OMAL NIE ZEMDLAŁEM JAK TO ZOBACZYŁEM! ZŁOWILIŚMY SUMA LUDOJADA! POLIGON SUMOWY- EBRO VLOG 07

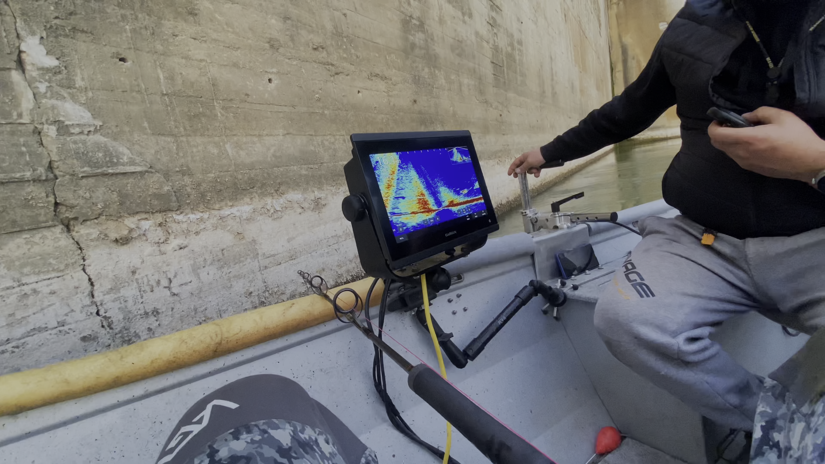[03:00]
A się przestraszył. Nie, idzie. Idzie? Nie, siedzi!
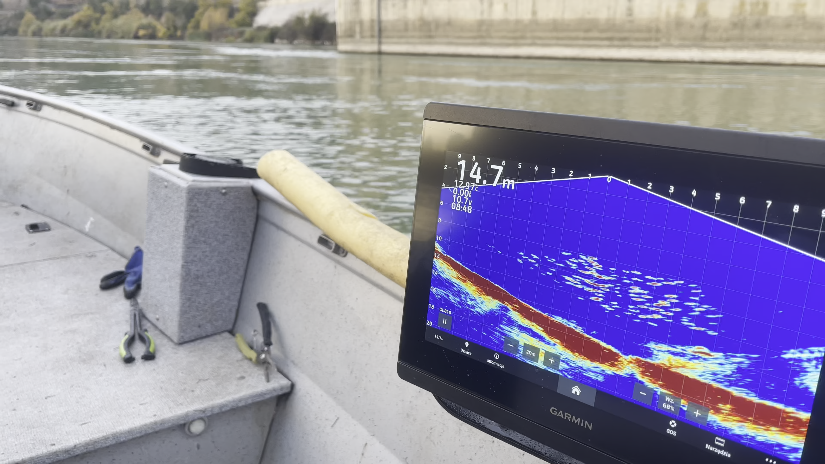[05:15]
On screen: depth 14.7 m
Gdzie on jest? A tam. To tutaj jest.
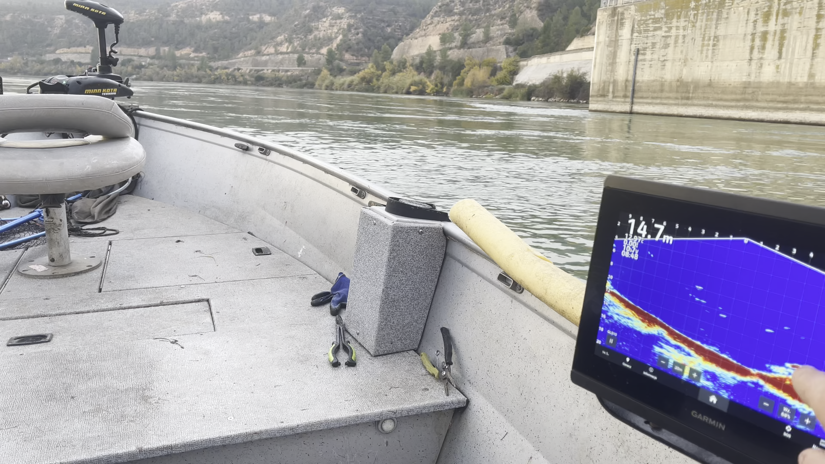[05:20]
On screen: depth 14.7 m
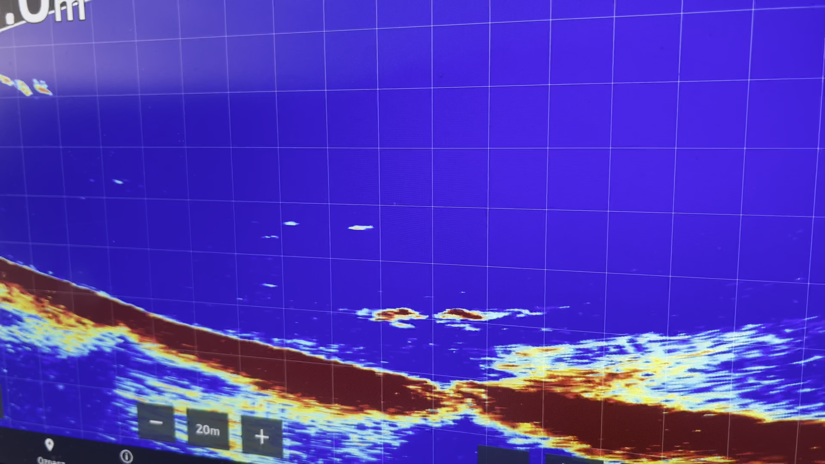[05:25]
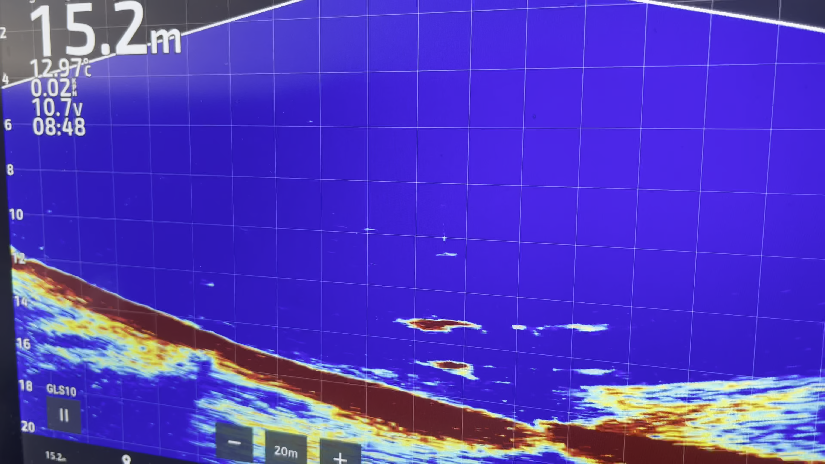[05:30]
On screen: depth 15.2 m, water 12.97°C
To ja patrzę, go drugi śledzi. Jak on na tym czytał?